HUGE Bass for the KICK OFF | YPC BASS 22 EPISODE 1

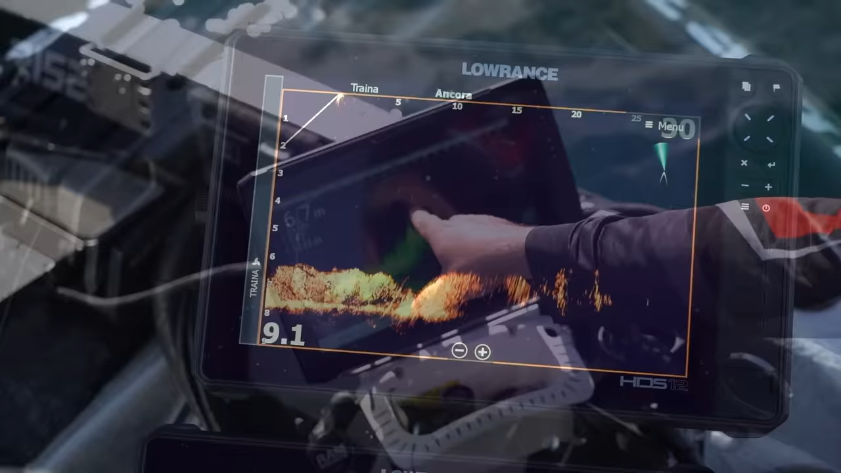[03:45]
we decided that live technology fish finders are allowed for 1 hour per day and have to be switched off for the rest of the day.
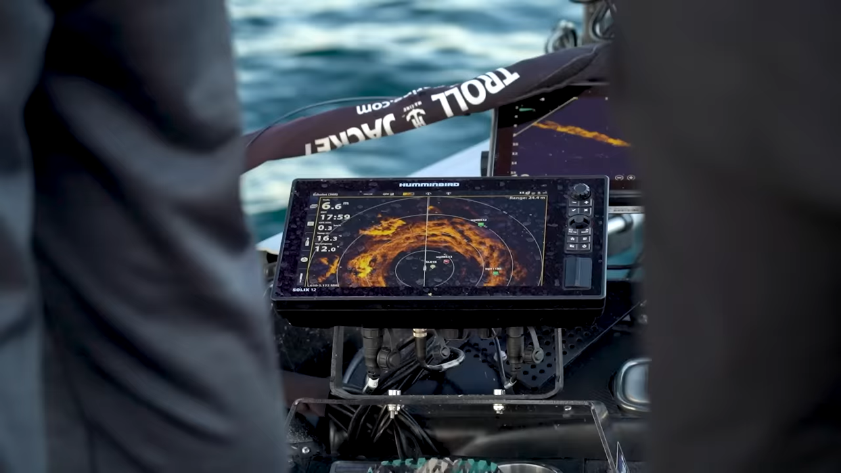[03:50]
This is called the power hour, and the anglers can decide themselves when they want to start it.
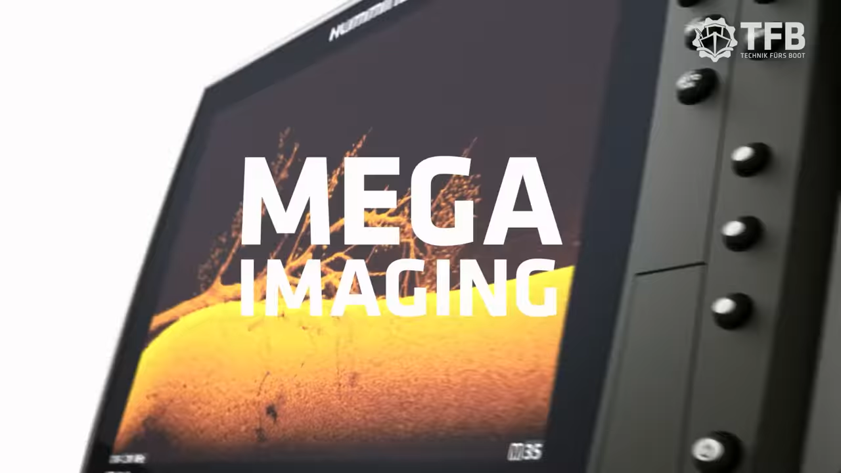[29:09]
New Mega Imaging Plus uses high-frequency sonar to
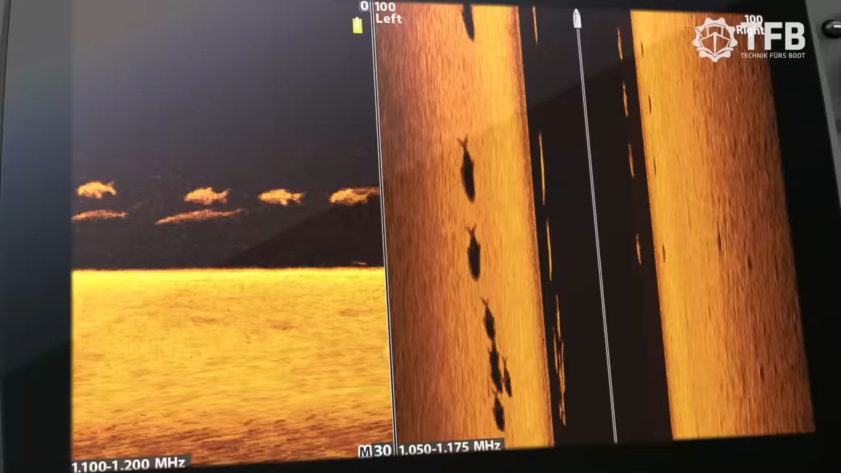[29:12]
show you fish
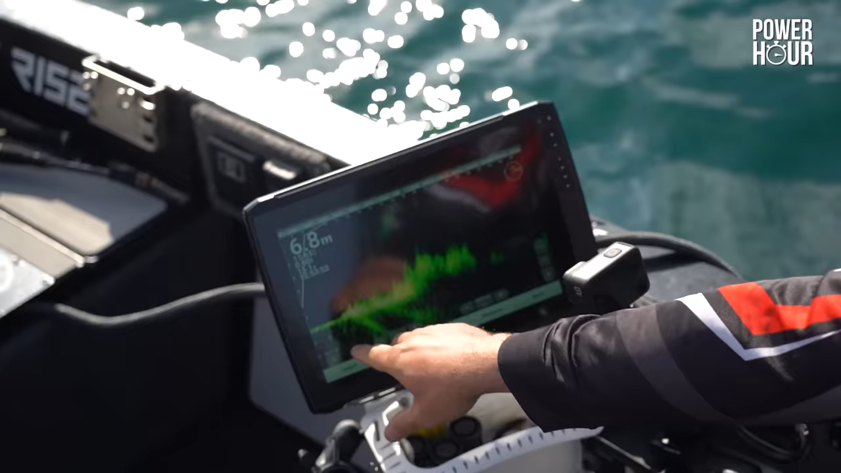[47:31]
There is no weed, nearly no weed. And you can directly point on the spot. It's difficult to see the fish in the weed, but you found the weed very, very clear. Then you can cast your lure in this direction, as we will see later here in the small area on the map. You will see where the transducer pointed to. So, my mate, are you ready?
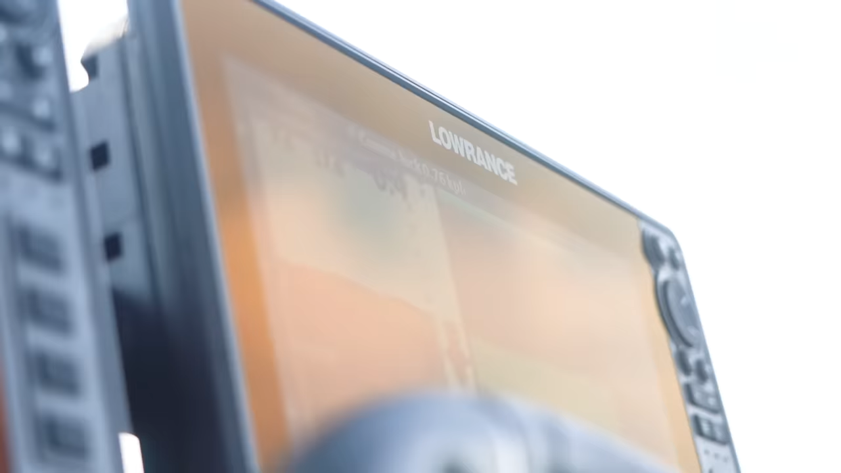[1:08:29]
Watching the Lorenz electronics, we see some fish laying in the grass, on the grass actually.